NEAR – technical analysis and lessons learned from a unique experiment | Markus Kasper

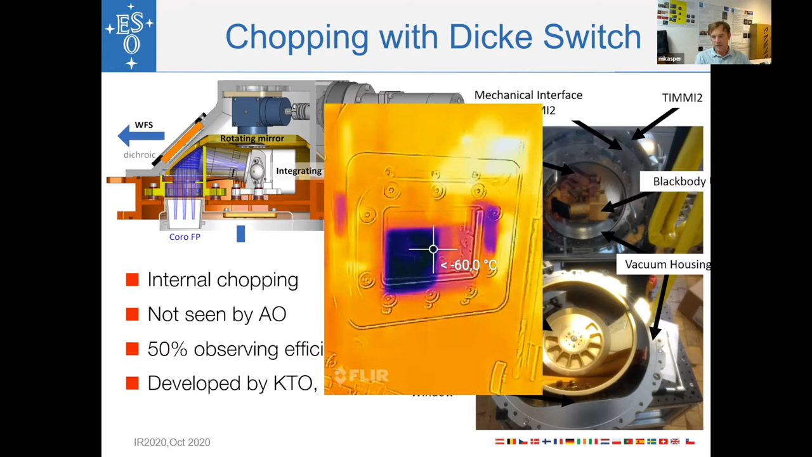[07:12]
And now we are looking into the instrument, the cold instrument. Colder than minus 60 degrees. And now after half a cycle, the back side of the mirror comes into the field of view again.
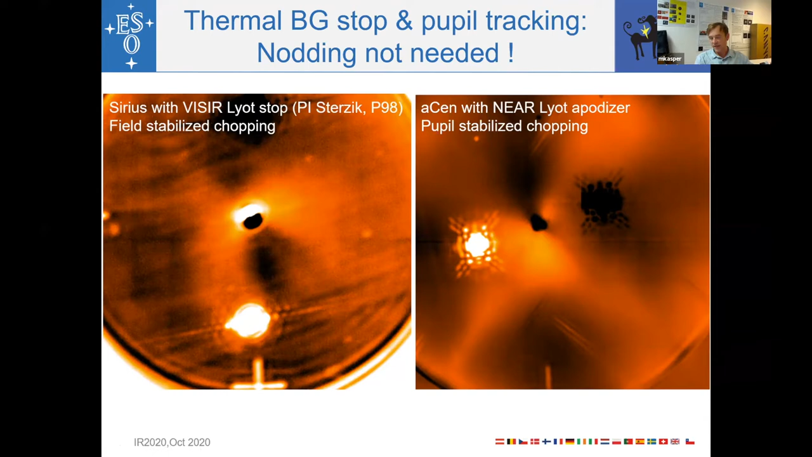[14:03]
And you need the nodding correction to actually get rid of those. When you have this cold pupil stop and you're observed in a pupil stabilized mode, you don't have on that. Then you can, you can run a simple spatial filter to get rid of these smooth structures that you see in the image. And so here is a, is a raw image, stropping subtraction and only spatially filtered.
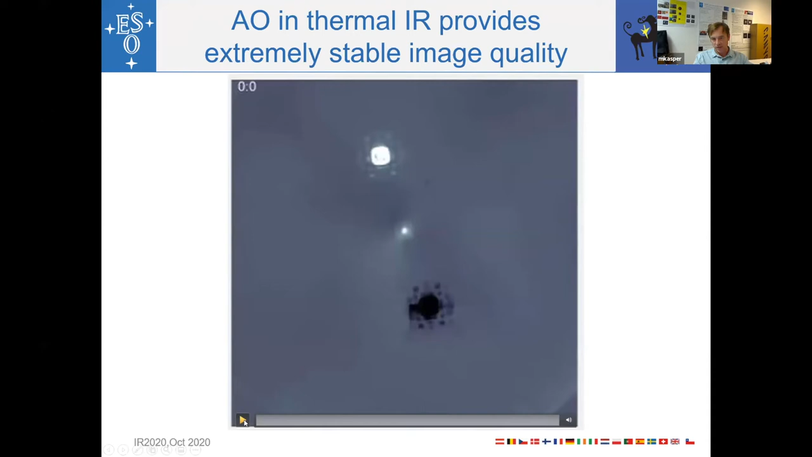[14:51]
you can see that you have a very stable performance of the instrument. So this movie here shows, now run it, this movie shows a full night of observations of the near campaign.
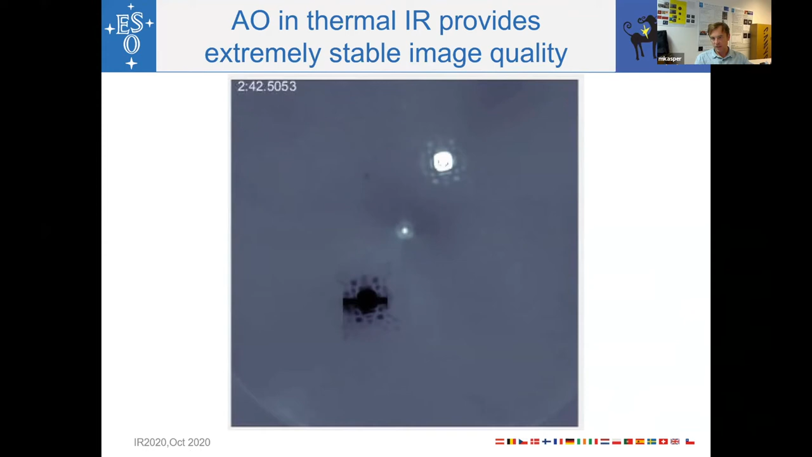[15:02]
Where you see, actually, it's always one image every, every minute. And you can see how, how stable the situation is. And the only thing actually that you see is, is a rotation of the field.
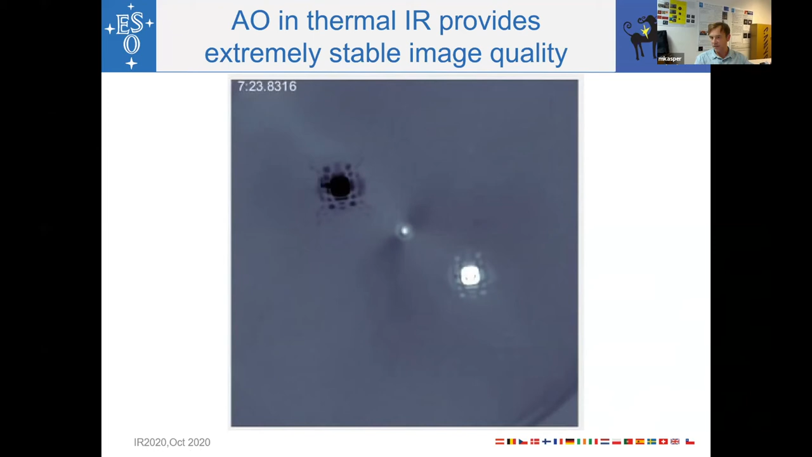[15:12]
The chronographic image in the center and the two mophics is regular PSFs. So another thing that, that, that we found out or investigated is the relation between the sky background and the water vapor contents of the atmosphere.